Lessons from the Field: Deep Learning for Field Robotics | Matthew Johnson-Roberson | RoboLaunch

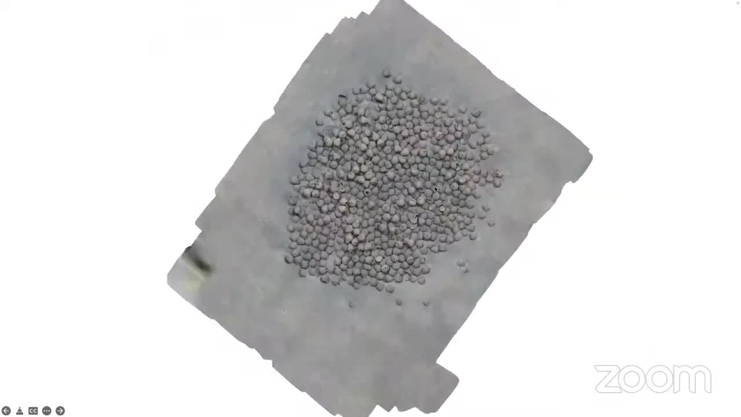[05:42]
And so this is a set of amphoras. So these are clay pots that would hold wine or grain. And so this is hundreds of them that sank in the bottom of the ship. And this is a couple thousand years ago. And the idea is that obviously the wood gets dissolved by bacteria and other things in the water, but these clay pots are left.
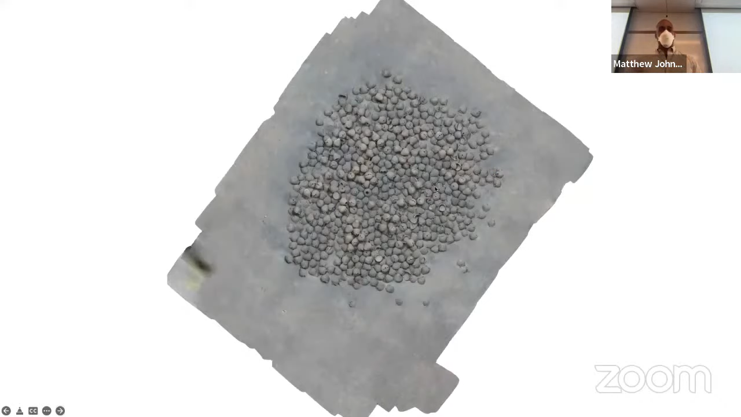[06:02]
And so part of, again, what I was interested in from a robotic perspective is we're able to produce,
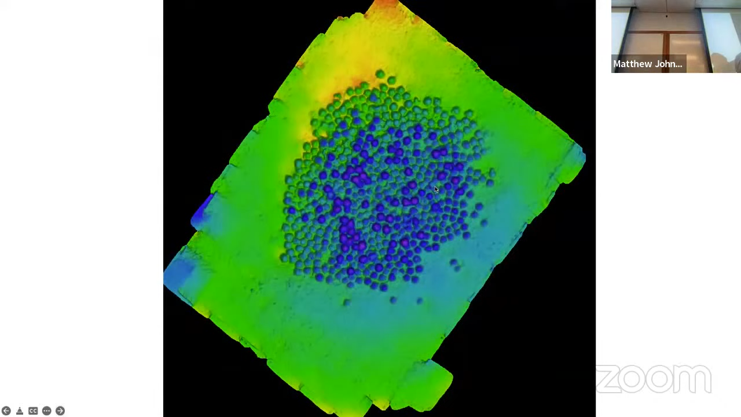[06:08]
this is a 3D map of that same environment, but with the optical imagery and that 3D map, you get this really, really high resolution information, right?
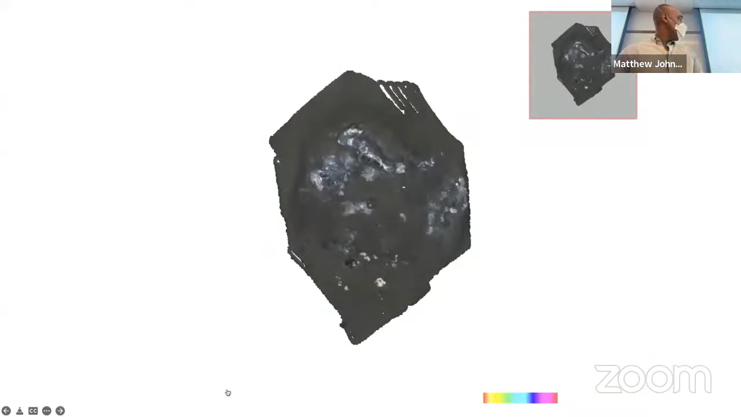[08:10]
This is another one from that same project. This is about 600 or 700 meters underwater, so far deeper than you could go safely with humans.
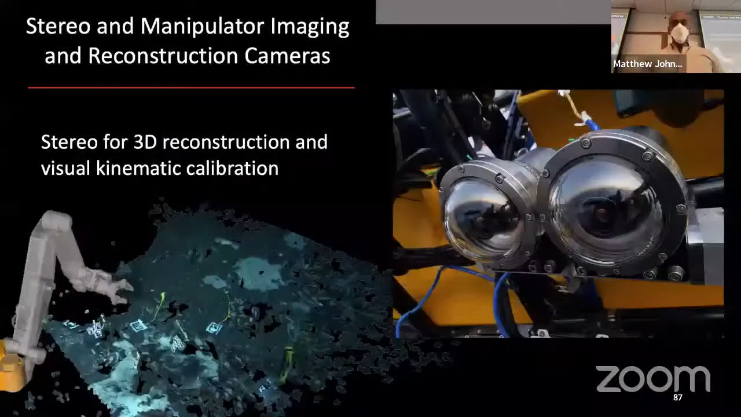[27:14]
And he wants to do both 3D reconstruction in real time from those stereo cameras, detection of the T-handles in real time, and then closed-loop grasp manipulation.
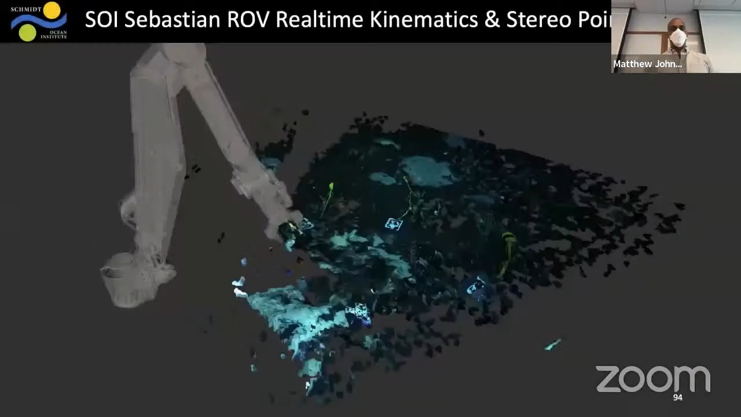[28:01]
He did some field operations with it. This is a real-time 3D reconstruction. I'm trying to grab things there.
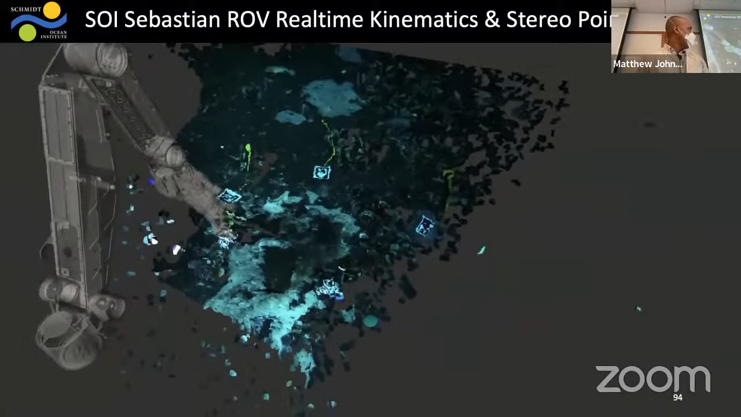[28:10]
You can see the challenges of working underwater. There's a lot of noise, a lot of particulates in the water. And then here's sort of everything coming together.